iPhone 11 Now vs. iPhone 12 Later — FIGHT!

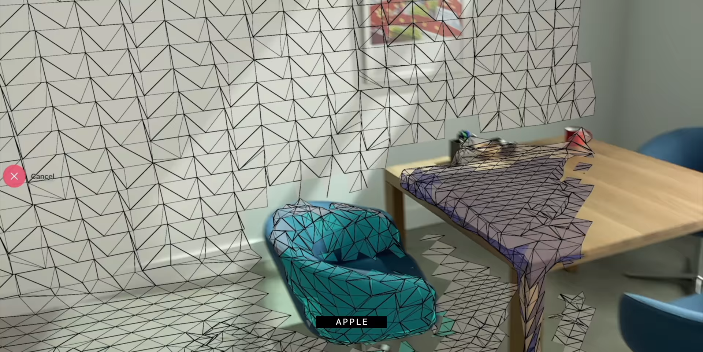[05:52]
And then some rumor has it that the lidar scanner, the same depth sensor that the iPad pro got just this spring is gonna be going into the pro level iPhone 12s this fall.